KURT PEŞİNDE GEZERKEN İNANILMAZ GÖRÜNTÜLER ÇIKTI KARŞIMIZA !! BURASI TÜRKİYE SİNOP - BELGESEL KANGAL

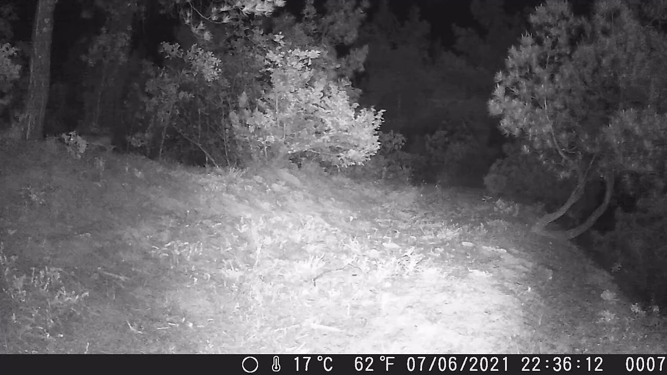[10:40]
Ama onun haricinde videoyu baştan sona izlerseniz göreceksiniz. Çok farklı hayvanlar çektik, muhteşem görüntüler yakaladık. Bunlar tavşanların görüntüleri. Bu görüntüde geçen de bir çakal, büyük ihtimal bir tavşan kovalıyor, avının peşinde.
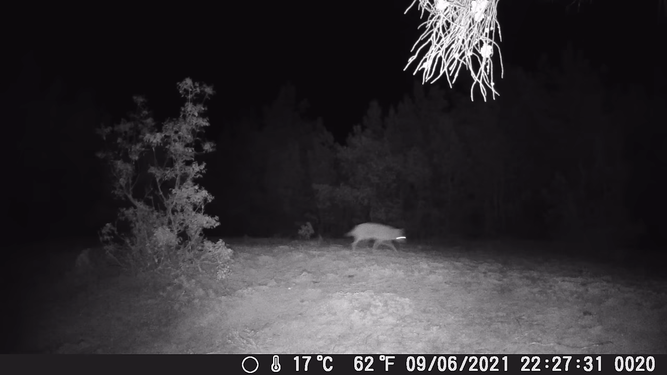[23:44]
Bu geçen de bir çakal. Kurt gibi görebilirsiniz ama maalesef kısa kuyruklu. Yürüyüş şeklinden belli. Boyu da zaten ufak. Tavşanlarla aynı karede göreceksiniz. O bölgede tavşanların da görüntüleri var. Neredeyse bir tilkiden biraz daha büyük bir hayvan. Aynı karaca, erkek karaca tekrardan o bölgede dolanıyor.